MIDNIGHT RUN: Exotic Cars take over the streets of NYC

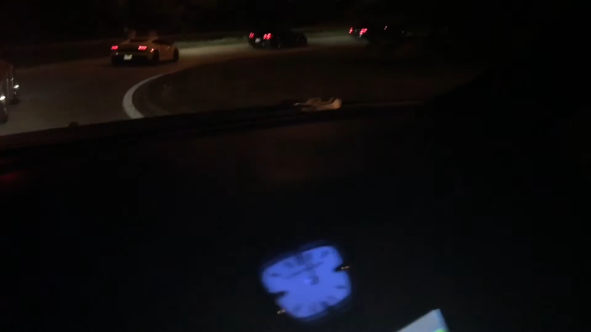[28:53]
think somebody's lost. This is what happens when somebody doesn't have the up-to-date nav CD. They don't even know. Somebody don't know where we're going. Holy shit. It couldn't be this many turns. Somebody's fucked up.